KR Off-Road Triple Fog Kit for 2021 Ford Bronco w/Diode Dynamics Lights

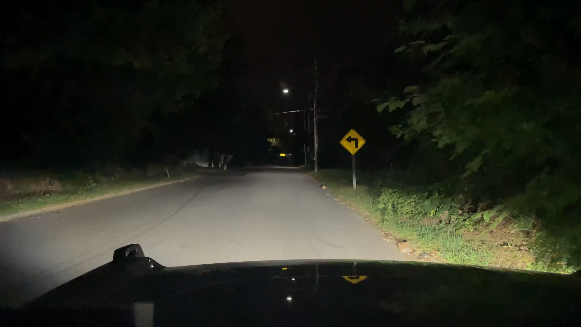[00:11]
so this is just the factory signature low beams these are the diode dynamic stage series these are the 3 inch max with an SAE fog pattern these are the stage series 3 inch max with the SAE yellow fog pattern and then these are the SSC 2 these are the 2 inch pros in a combo they basically light up the sides of the road is their way to work I'm sorry these aren't a combo these are a flood pattern